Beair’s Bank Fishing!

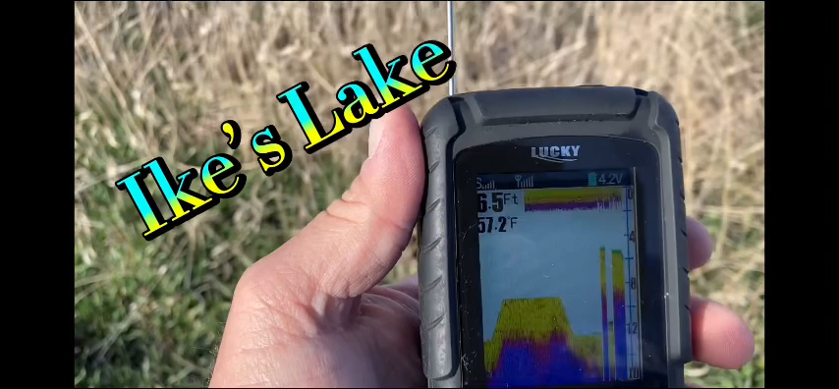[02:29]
it seems to be working quite a few fish out there
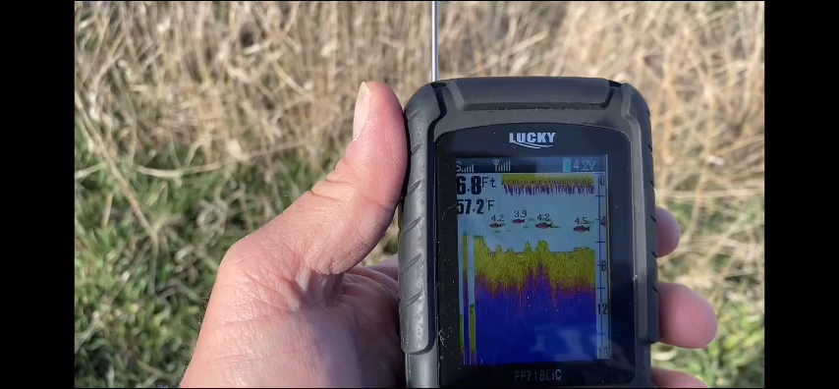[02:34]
On screen: depth 6.8 ft, water 57.2°F
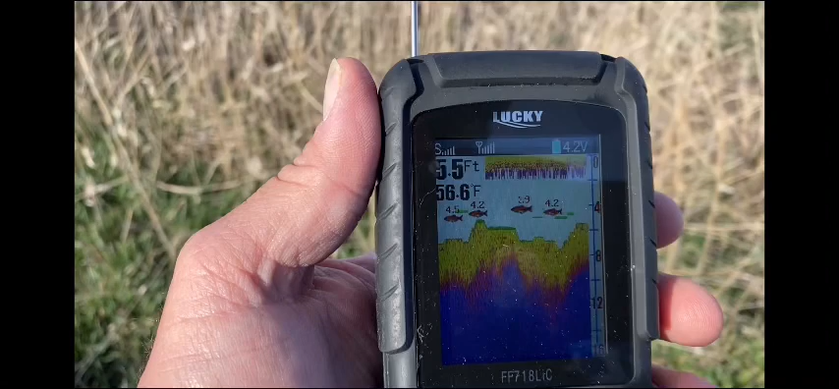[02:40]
On screen: depth 5.5 ft, water 56.6°F
so I kind of know where they're at now all I gotta do is catch them right easier said than done all right here we go all right take a look at this giving this a try